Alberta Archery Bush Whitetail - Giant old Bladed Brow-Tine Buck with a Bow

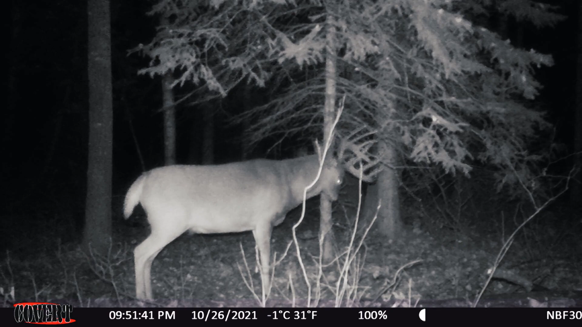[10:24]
He's tall, right? He's tall. He's a very unimpressive frame, but really long tines, and he's a 6x5, so he's. Gotta be. And then there's this real ancient oldie. I mean the Brow-Tine. Yeah, just like a dagger, a sword of a Brow-Tine.